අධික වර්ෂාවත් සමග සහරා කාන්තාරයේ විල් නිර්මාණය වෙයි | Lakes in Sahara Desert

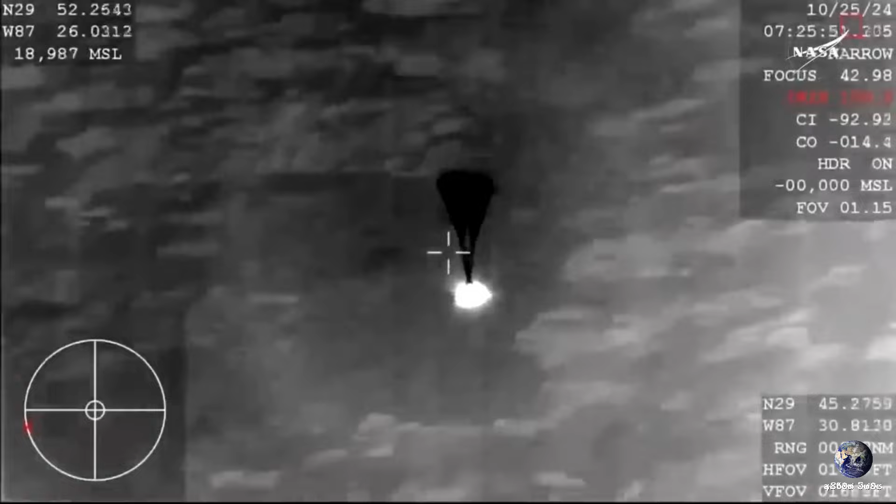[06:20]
Once again Dragon is um we can see deployment there of the 4
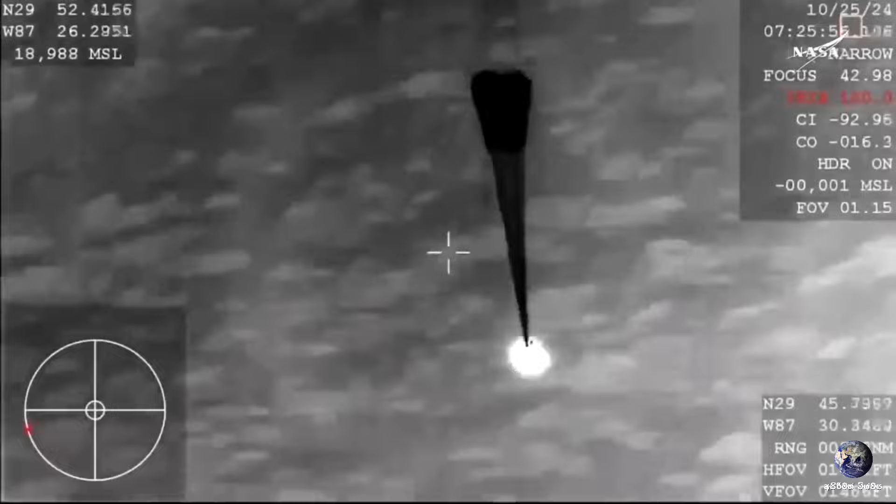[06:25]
Main Parachute Tapasugus Dragon is doing this autonomously, releasing each set of parachutes. We can now see those four main parachutes begin to inflate.